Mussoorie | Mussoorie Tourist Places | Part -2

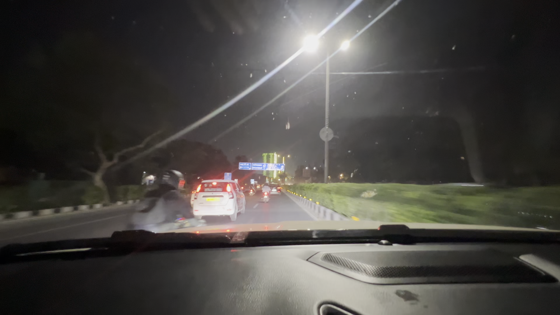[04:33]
एंट्री हो गई है भाई ISBT कश्मीरी गेट गाजियाबाद ITO। किधर जाओगे जी? आजादपुर बख्तारपुर पल्ला। ये ITO की बिल्डिंग, और इसमें कितना लाइट लगा दी भाई?
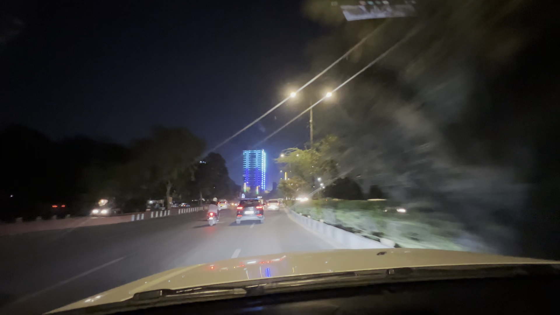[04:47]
मैंने तो लगवाई है। वाओ मैन, देख मितुल बदला क्यों कर, देख ओ भाई
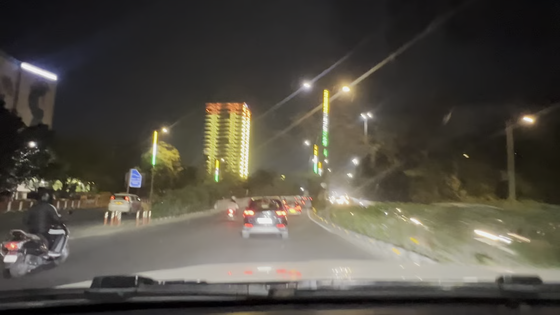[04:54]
ITO ये वो है भाई जो जिंदगी में सबसे पहले मैंने ऊंची बिल्डिंग देखी थी अपनी लाइफ में,
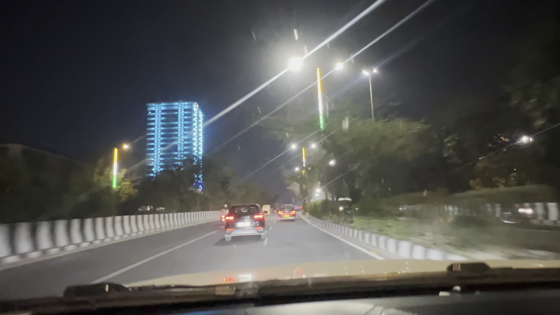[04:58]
जब हम बालक से थे पहली बार यार आए।
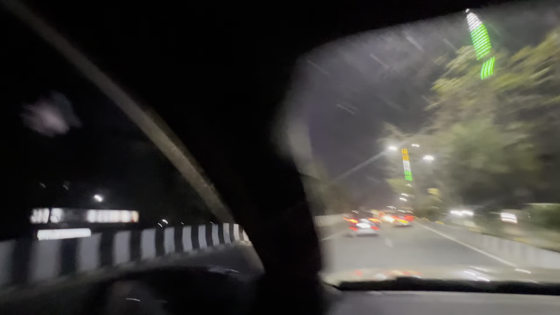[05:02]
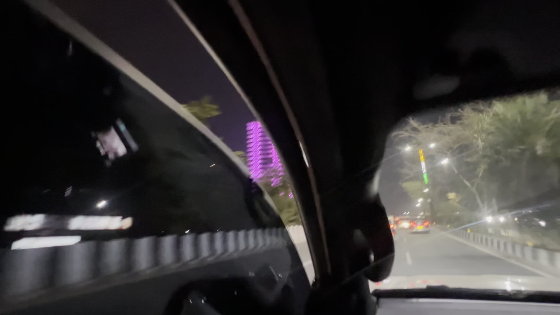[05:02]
देख ओ भाई कमाल, ये तो हरी पे देखिए आइडल कितनी प्यारी लग रही है, देखियो